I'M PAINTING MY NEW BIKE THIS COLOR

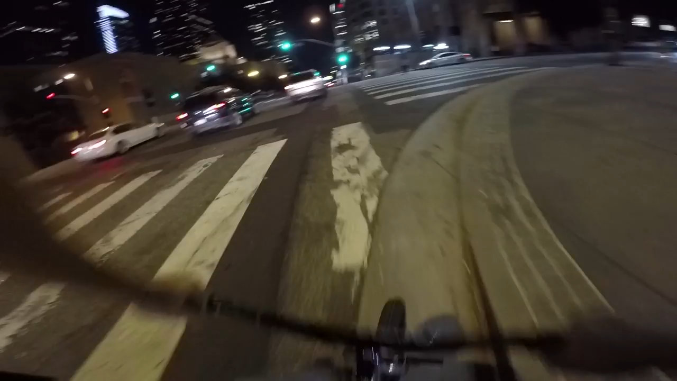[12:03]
Gotta go up this big-ass hill. If you watch my panel, you'll notice I never really wear the GoPro at night because it does...
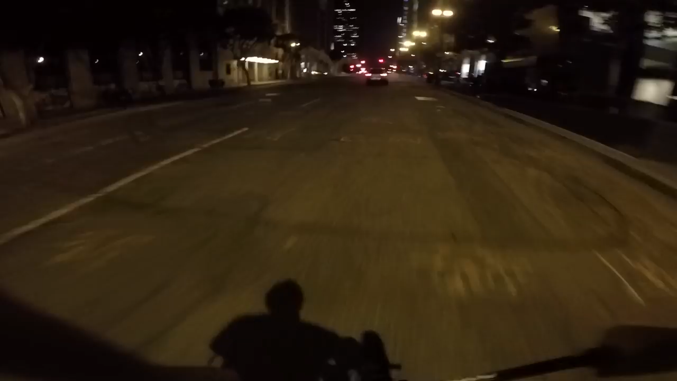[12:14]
It just doesn't really look that good.